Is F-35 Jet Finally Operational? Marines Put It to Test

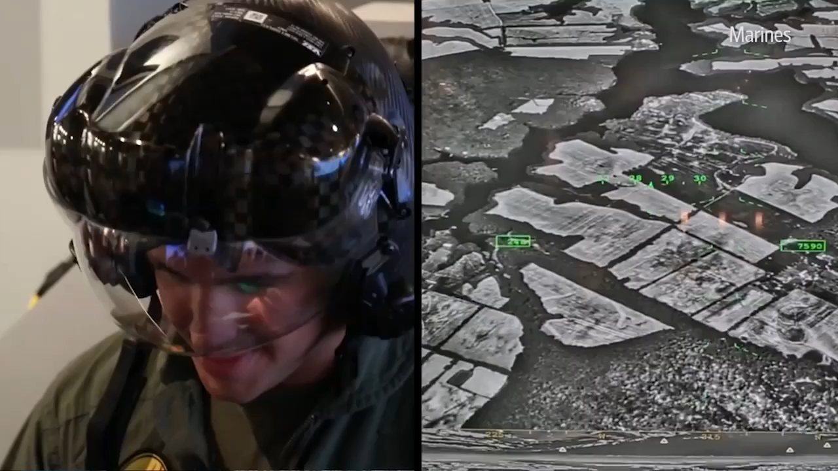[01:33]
Opponents think they're too expensive, but pilots say the helmet gives them the ability to see all angles of the plane thanks to camera positions around the aircraft, and it puts the controls right in the visor instead of on a dashboard.
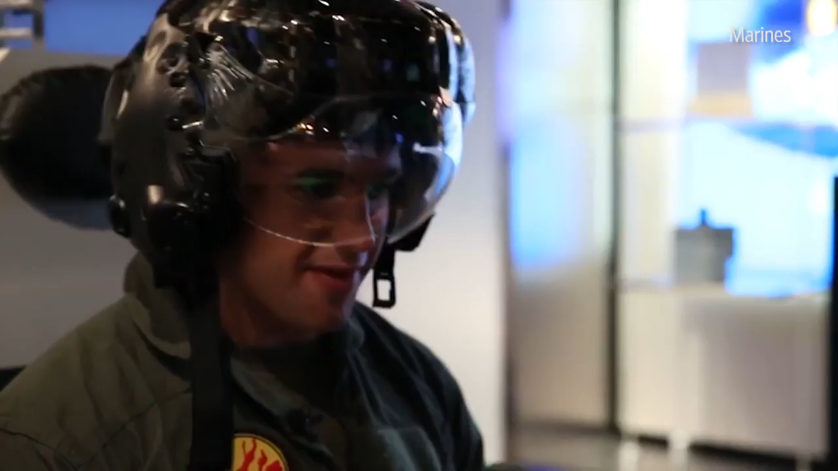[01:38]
The biggest improvement is situational awareness.
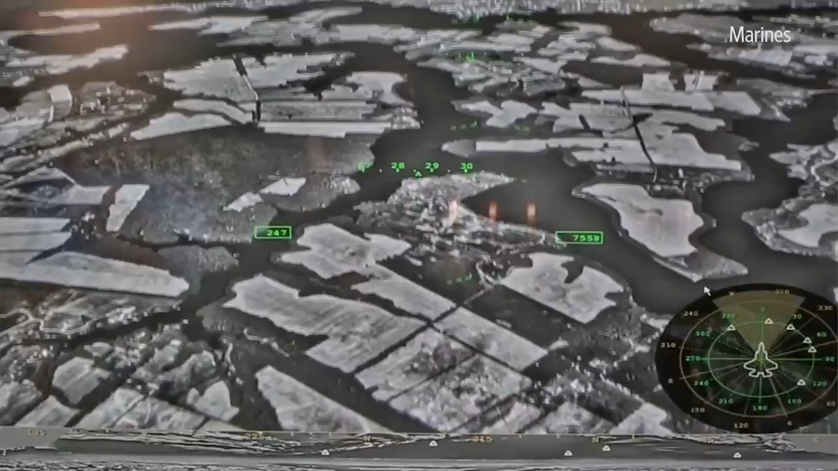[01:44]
It ties the aircraft and the pilot together through my sensors, my eyes and my ears, instead of just a display looking down.